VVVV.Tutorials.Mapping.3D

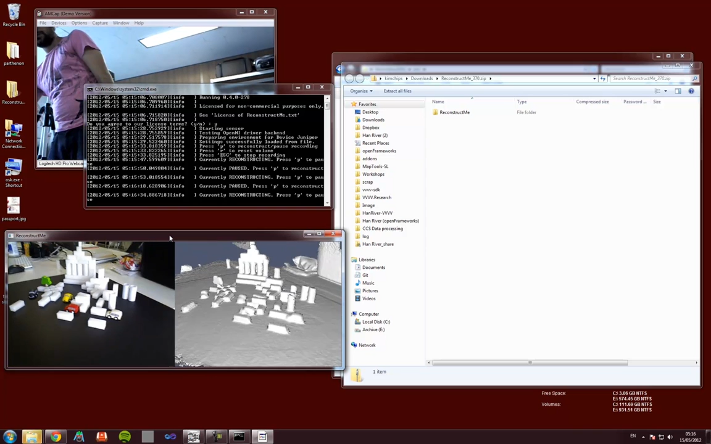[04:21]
So I'm just going to move this around a bit like this.
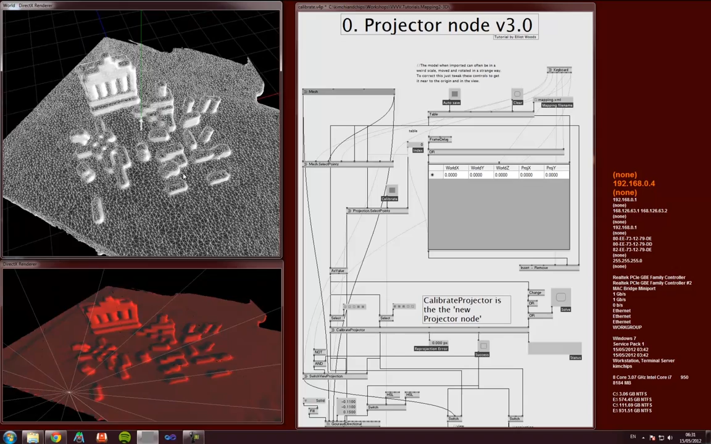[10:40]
line with our model. So you're looking at your projector, look at the image and how it comes up on the model. And you're kind of roughly moving it into place very approximately.
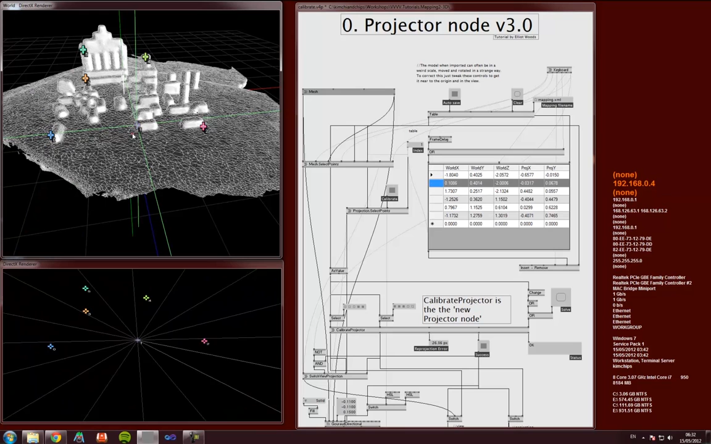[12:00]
And also that means, so there you go, that will bring our calibration back.
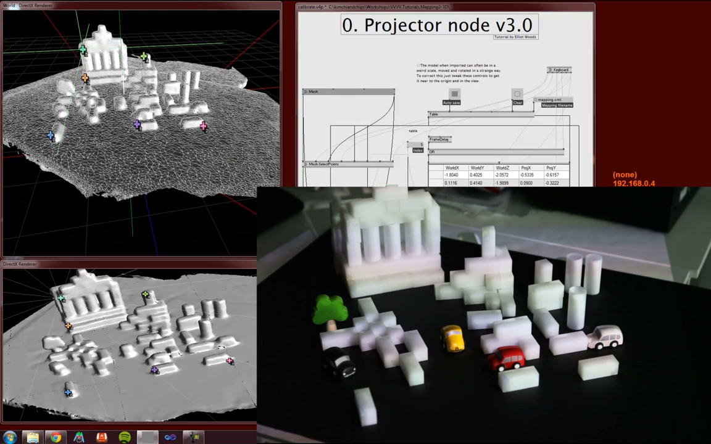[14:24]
And as you get very close, it might get flickery when there aren't that many points, but when there are a lot of points,
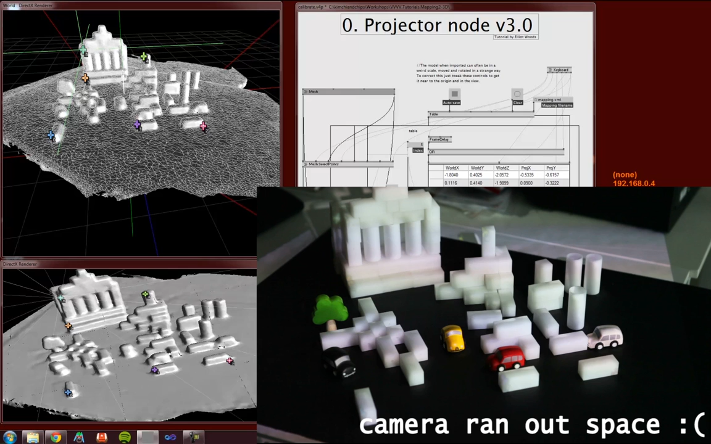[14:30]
you basically, you'll see it swerving. Now, there were just five points. It's actually very accurate. I'm just going to show you that you can now add another point in if you wanted to. So you try and find a point in the calibration which isn't as accurate as you'd like. So down here, I can see, like, this thing doesn't look very accurate. So in my world view, open the cursor over there, press enter to add a point, move it into position, and calibrate it.